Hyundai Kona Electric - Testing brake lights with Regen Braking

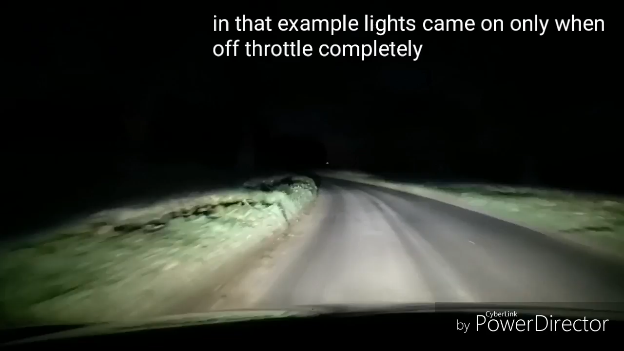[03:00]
okay so back up to 40 miles an hour and again really slowly off the throttle really slow okay so i can actually see the light coming on now so the initial taking your foot off the throttle so it's still partly on the light's not coming on but then it does come on as you decelerate quite a bit so that's at 40 miles an hour off off off the throttle completely yeah and it's back on again so let's try that in regen level two this time
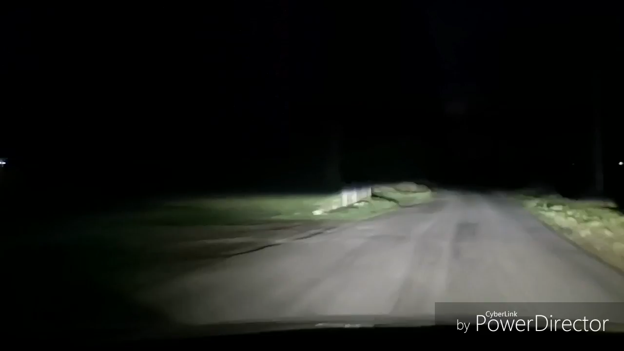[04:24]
works so let's try something here and see whether it works we're doing 40 miles an hour again we're going to go straight off the throttle and onto the brake all right
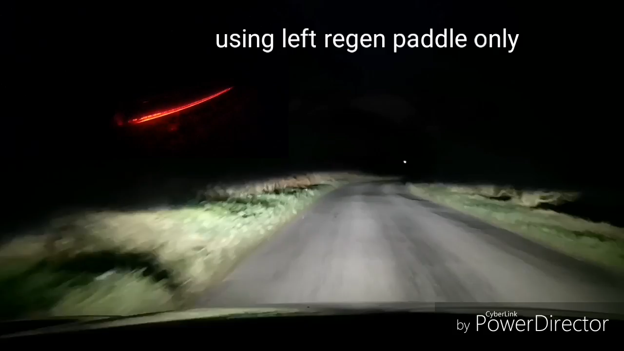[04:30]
okay so i can see there a couple of times i just pulled the um regen paddle on the left hand side and the brake light came on not necessarily instantly but a little delay so let's try that again we're off the throttle going down a hill now onto the brake paddle also the regen paddle and off and on and off and on
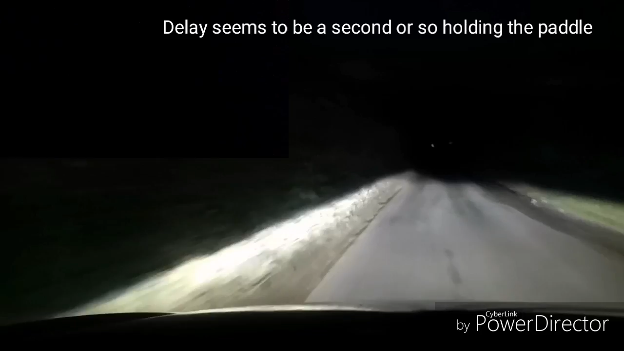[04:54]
and off and on and off okay so we're in coasting mode now so no regen completely off the throttle left hand paddle's not being pulled no no no no no no no no no and off we're in regen level two just coming up to a junction to turn and we're off the throttle now just on regen
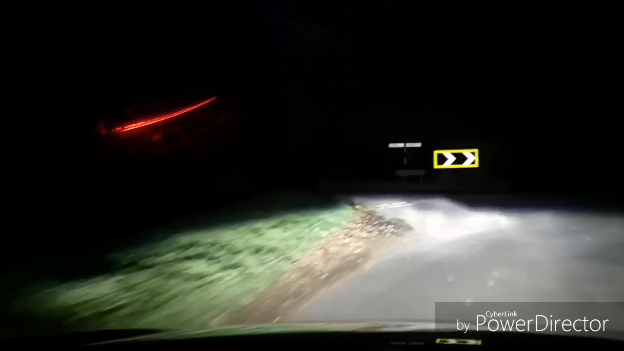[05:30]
okay that's the headlights on to full beam on auto as well regen level two let's slowly off the pedal slowly off the pedal and we're completely off the pedal i can see the brake lights are on yeah
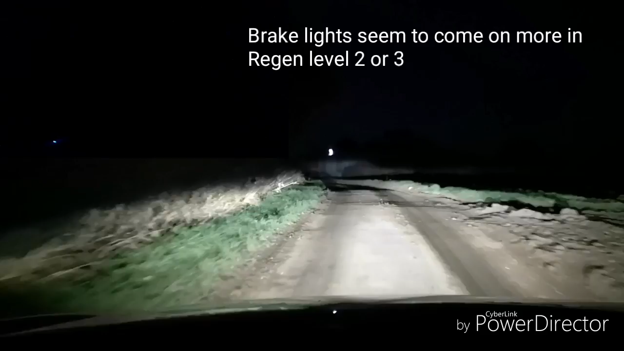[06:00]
okay still in regen level two doing 30 miles an hour slowly off the pedal slowly off now we're completely off the pedal yeah
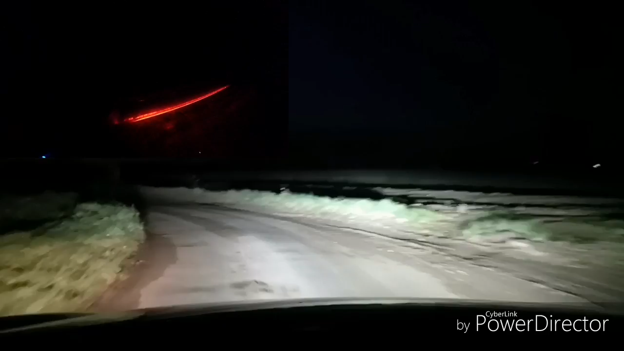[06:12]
come into a corner so we've slowed right down to 18 miles an hour before we accelerate again so let's try that in regen level one because that seemed to be the most likely to not put the brake lights on so that's 35 miles an hour slowly off the throttle completely off the throttle completely off the throttle completely off still and we're slowing right down and i can't see any brake lights coming on under regen level one okay so we're doing 15 now let's come to a complete stop with the left hand paddle
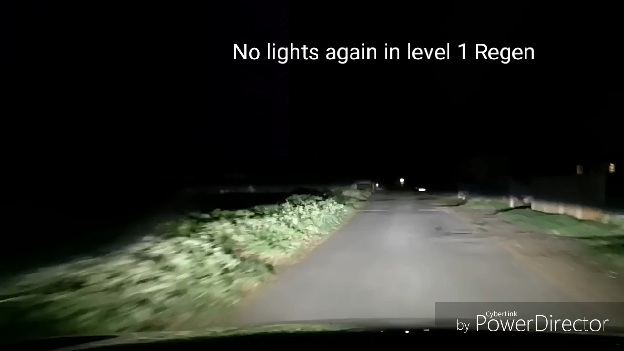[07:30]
okay so regen on one there it doesn't look like that put the uh brake light on so let's accelerate quickly get up to
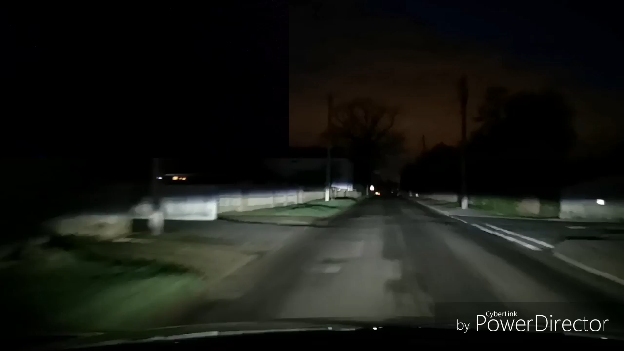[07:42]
40 miles an hour regen level one and off the accelerator still off still off still off no
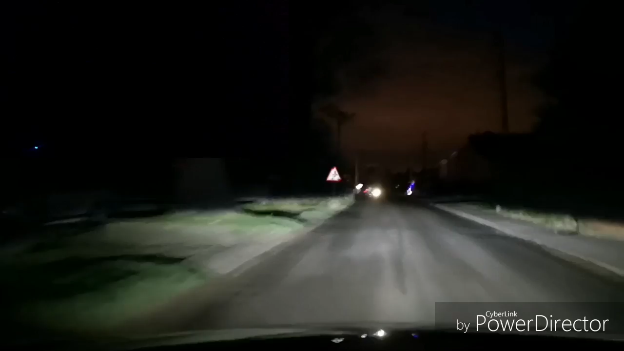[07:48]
brake light coming on unless the actual brake pedal i'm using it doesn't look like that i'm using regen level two now